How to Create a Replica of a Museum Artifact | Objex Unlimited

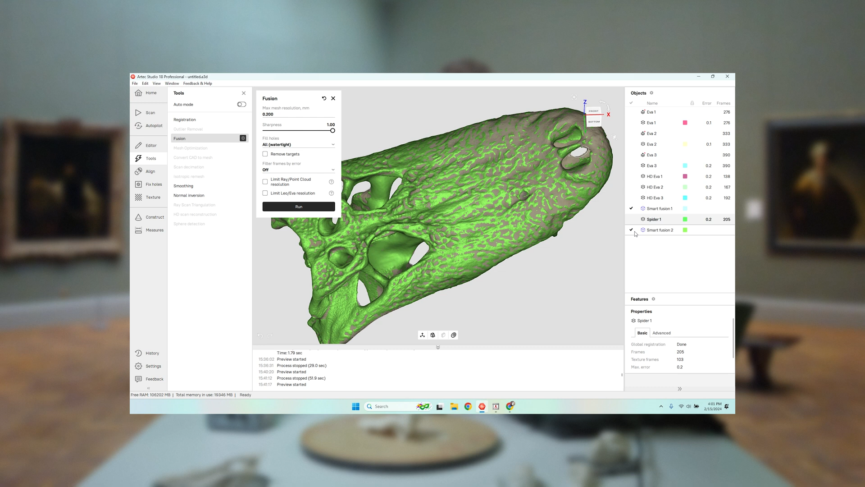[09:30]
So you can see the difference here, adding the Spider details versus using just Eva. That's just Eva. Let me turn off the color here. That's just the Eva scan.